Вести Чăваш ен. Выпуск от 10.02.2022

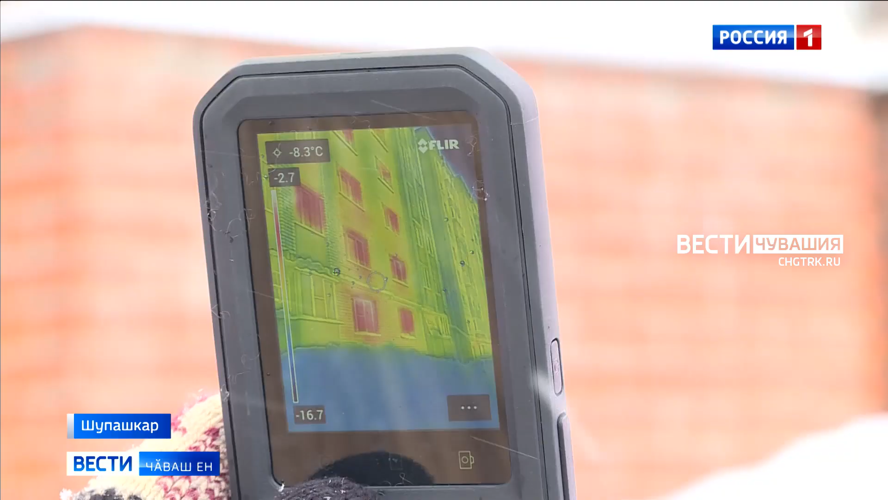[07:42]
On screen: spot -8.3°C
Херень алынче ядарлы хадер, телефон евер, курнаган тепловизор. Уже ябалана вол экран жинже сарае херлі теспектарда севине шуур екова.